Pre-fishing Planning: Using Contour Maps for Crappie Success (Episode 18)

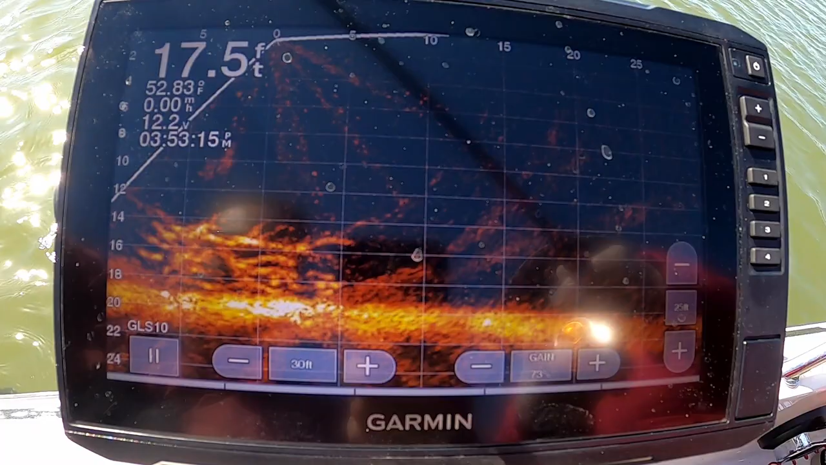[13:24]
On screen: depth 17.5 ft, water 52.83°F, speed 0.00 mph
Yep. You still got it striped back down. There's a bundle of them right there. There's about one, two, three, four, five, six, seven, eight, nine, ten.
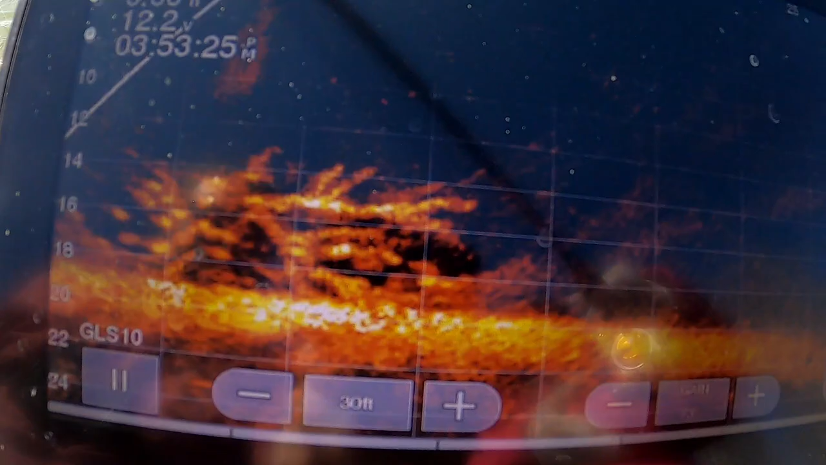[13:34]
I don't know if you can set a bundle on camera or not. My hand's all over the place. Um, there you go. Stop. You're about in the tree there. Here comes a fish. Feel it? Wait for it. There's a big one right there coming after it. There you go. I spooked it again. I'll show you how to set a hook.
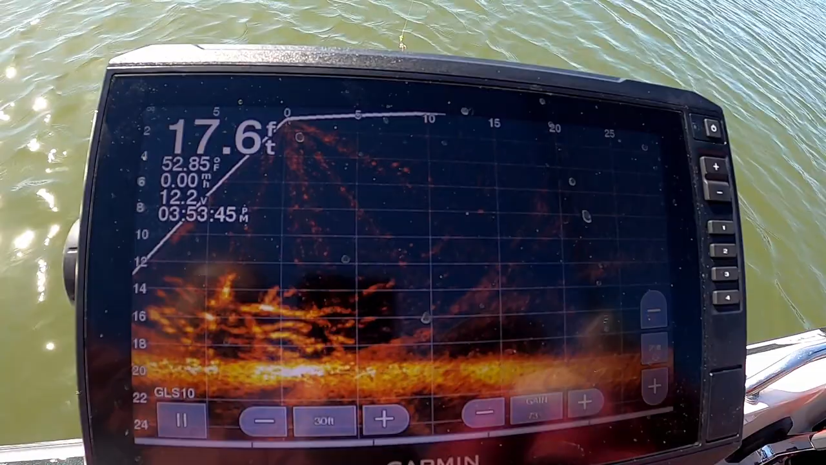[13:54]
On screen: depth 17.6 ft, water 52.85°F, speed 0.00 mph
You bite caught of the fish. Yeah. Leave the hand on. Wait until you feel a big thump and then just pull straight up. You might need to adjust your drag sign. But you can see they're tight. So after a rain, when it rains, the water's not too muddy out here on the main channel. But, uh, after it rains, they'll hold tight to cover. And so we're having to go inside. We lost a lot of hooks already today. Alright, let's go try it again. Let's go try it again.
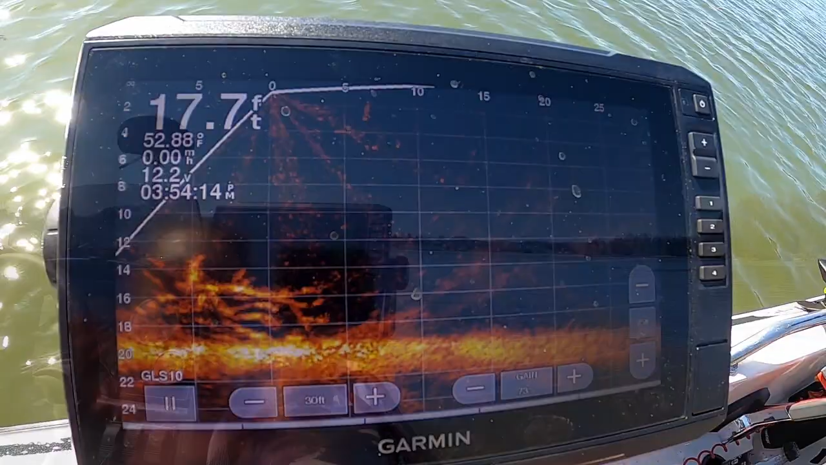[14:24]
On screen: depth 17.7 ft, water 52.88°F
Let's go try it again.
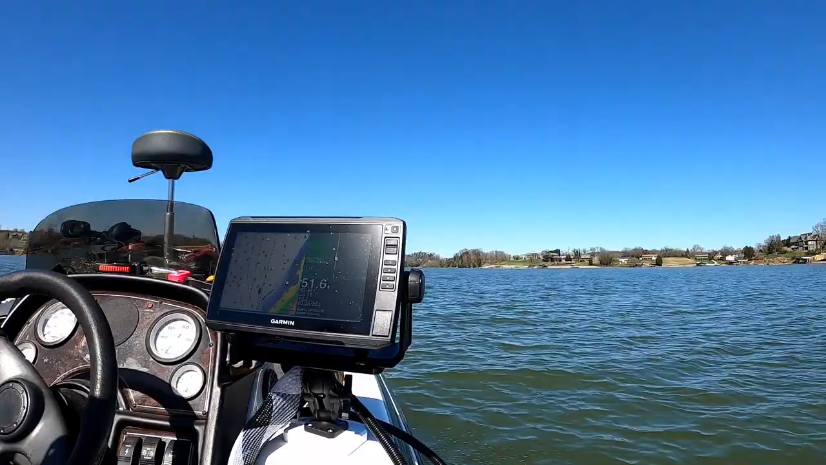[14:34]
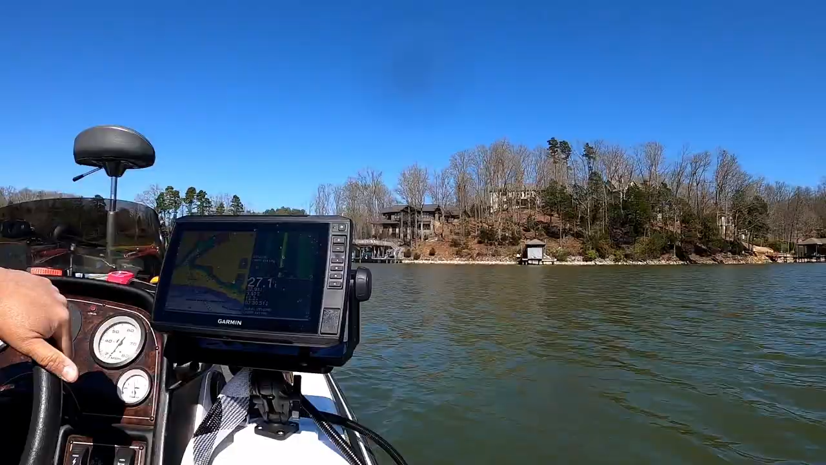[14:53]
There you go. There you go, Evie. You're going right through fish now. Let it stop. Stop. Stop. Now reel it in a little bit. There's a fish chasing you. Get ready.